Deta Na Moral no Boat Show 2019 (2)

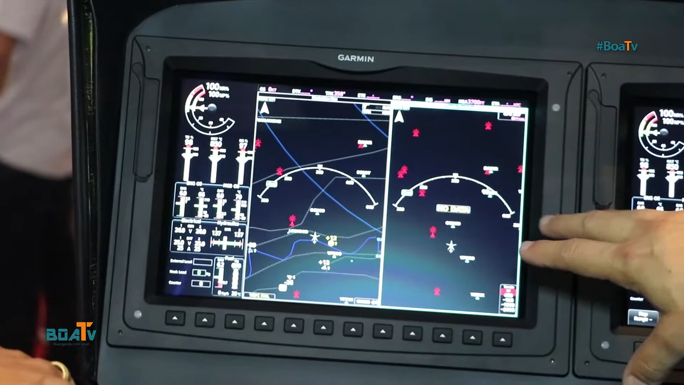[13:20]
Então ele simula. Então você sabe onde está cada aeronave que está próximo de você. E você determina que distância que você quer que te avise. Para você não correr o risco de ter uma colisão com outra aeronave. Entendeu?